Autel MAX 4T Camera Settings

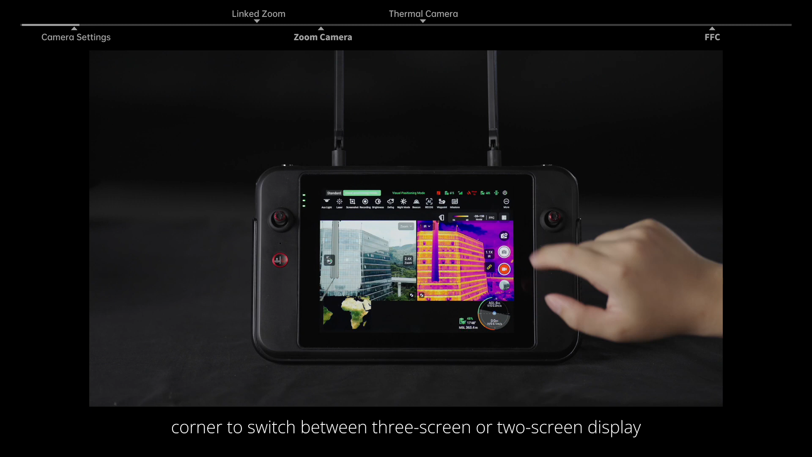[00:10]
Click split screen in the upper right corner to switch between three screen or two screen display. Click the settings button to configure the grid, histogram, defogging effect, watermark, lighting and file storage path.
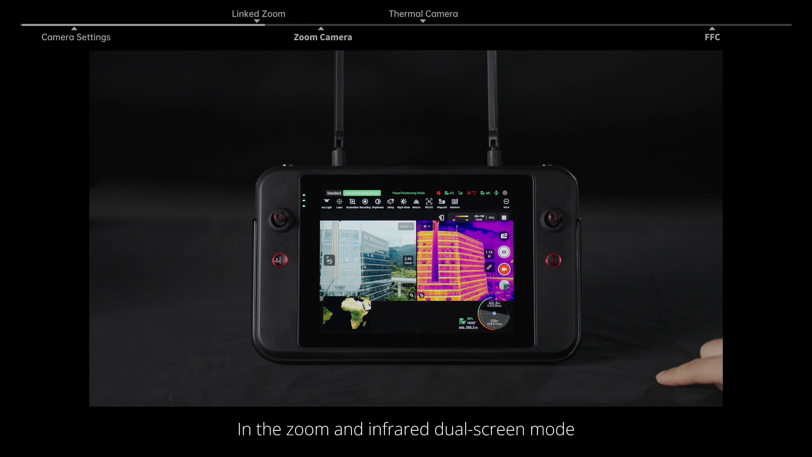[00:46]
In the zoom and infrared dual screen mode, you can use the linked zoom function and the two screens will be zoomed in or out synchronously.
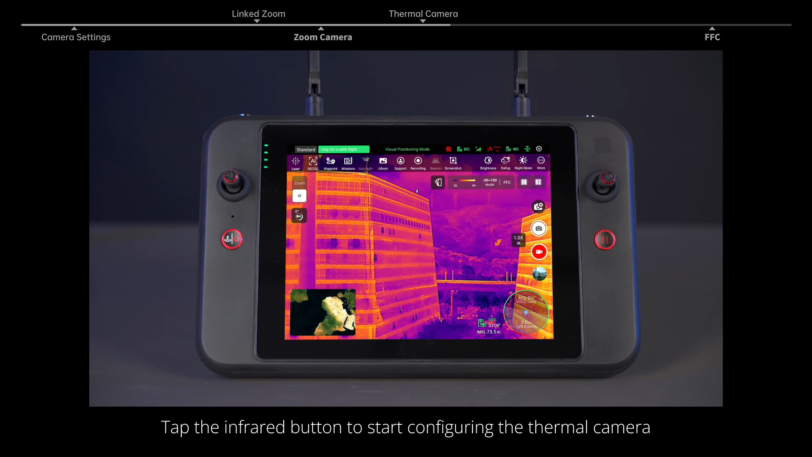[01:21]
Set the pitch angle of the gimbal on the left.
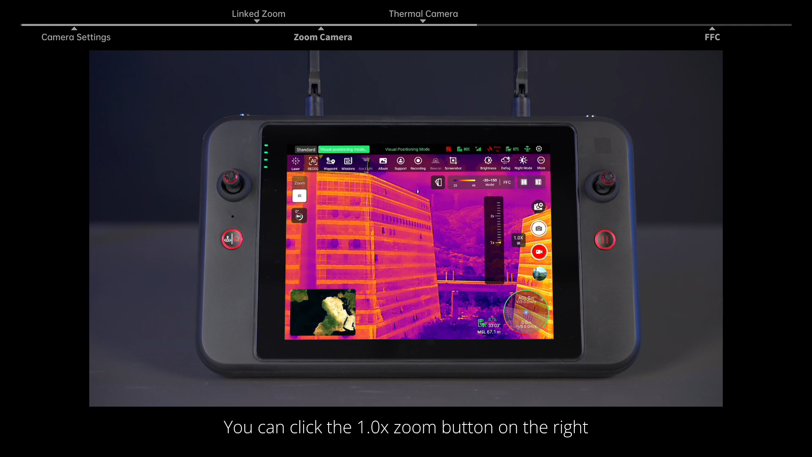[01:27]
You can click the one time zoom button on the right and the zoom slider will pop up. Then drag up and down to adjust the camera zoom factor with the maximum being 16 times.
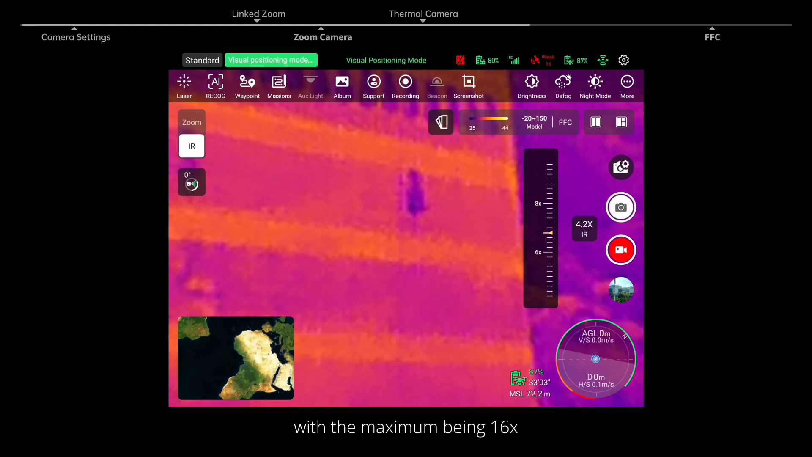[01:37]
Select a color palette and set the infrared mode.
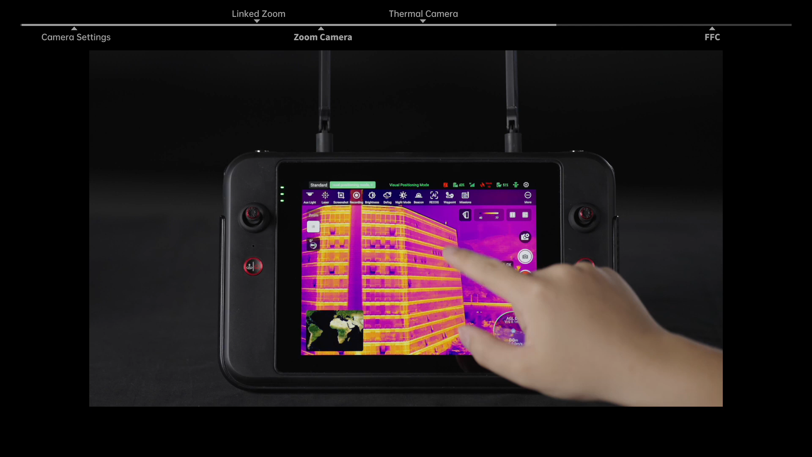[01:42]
For image mode, set to manual.
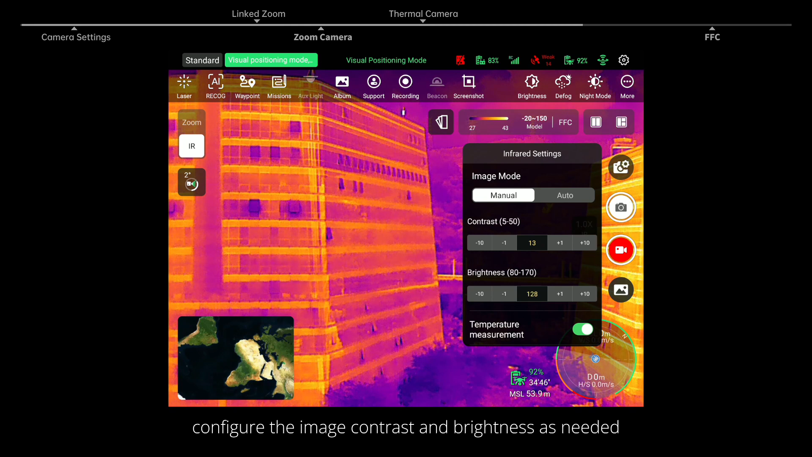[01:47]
Configure the image contrast and brightness as needed. Or click the automatic mode to allow the temperature measurement to automatically adjust the image into an optimal range. Long press the blank area of the screen to measure the local temperature.
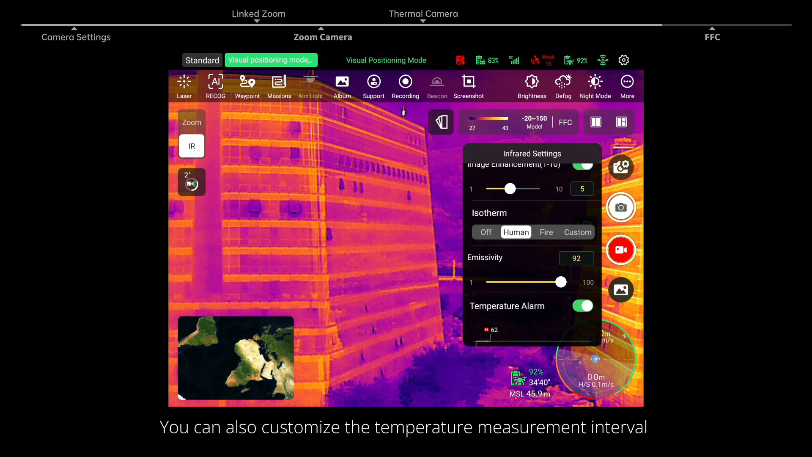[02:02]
You can also customize the temperature measurement interval by clicking the preset search function in Isotherm.
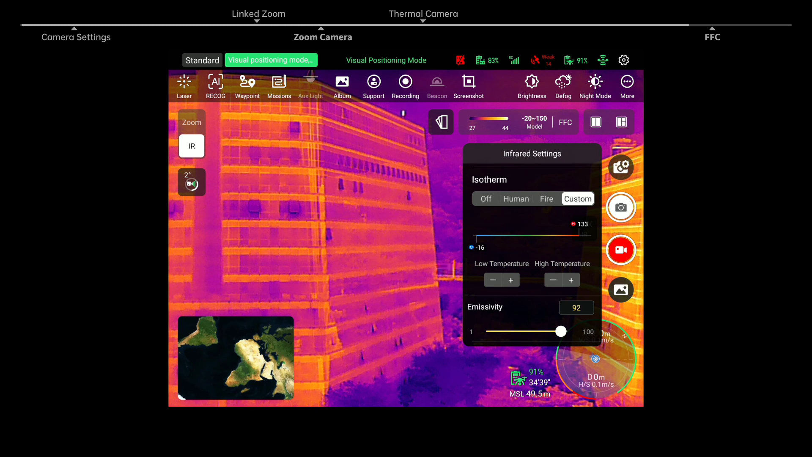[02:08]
Enable image enhancement and adjust the sharpness of image details by
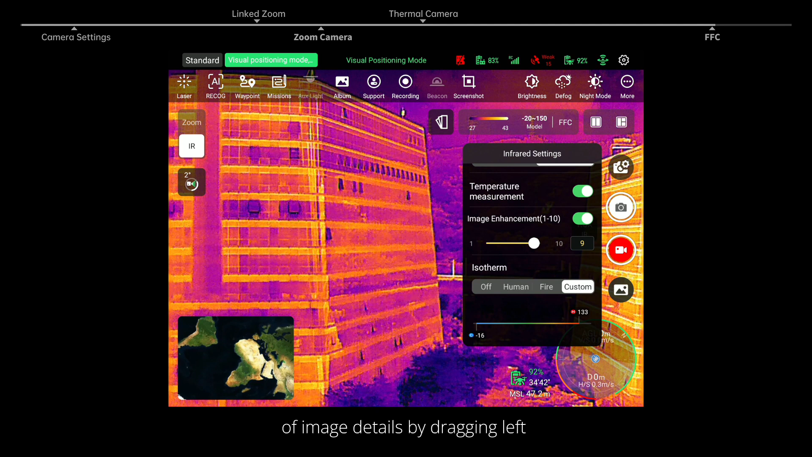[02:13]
dragging left or right or by manually entering a value.
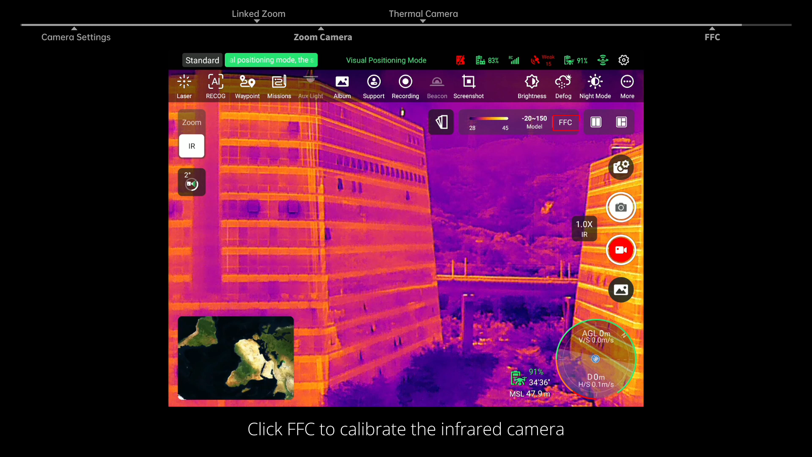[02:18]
Click FFC to calibrate the infrared camera. This optimizes the quality of thermal imaging, making temperature changes more noticeable.